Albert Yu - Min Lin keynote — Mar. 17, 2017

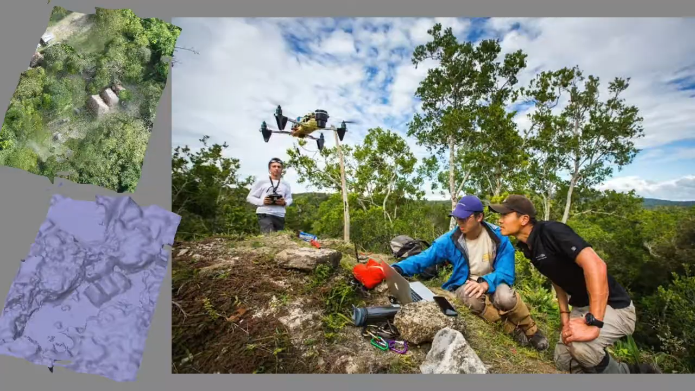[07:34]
jungles of Guatemala using drones and and and satellites and and all sorts of other things to try to map through the canopy to look at this little specimen that is our earth to look for these tombs and the ancient Maya landscape of the Paten and it was like oh man you know it's just about being curious